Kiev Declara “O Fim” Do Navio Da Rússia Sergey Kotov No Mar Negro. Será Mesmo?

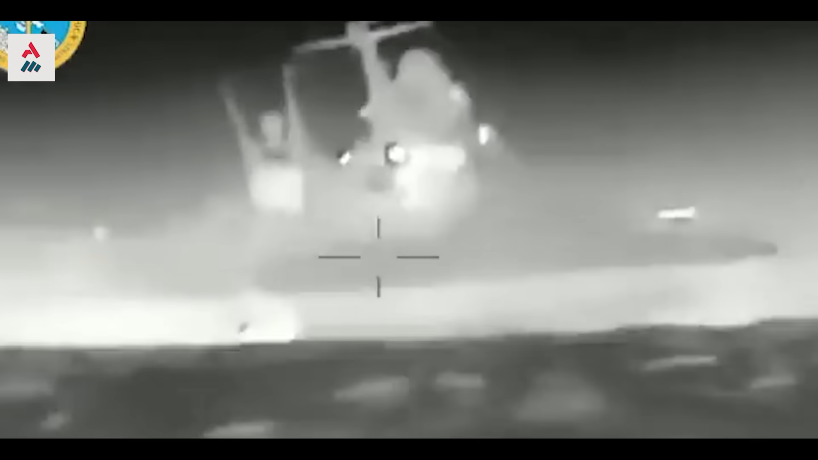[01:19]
Segundo o representante da inteligência militar ucraniana, Andriy Yuzov,
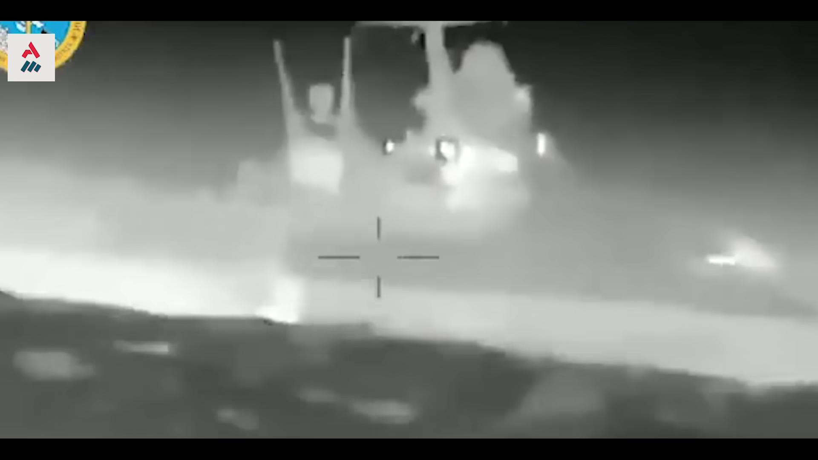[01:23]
uma hélice foi danificada do lado esquerdo do navio Sergei Kotov e um buraco de ao menos 50 por 100 centímetros foi formado.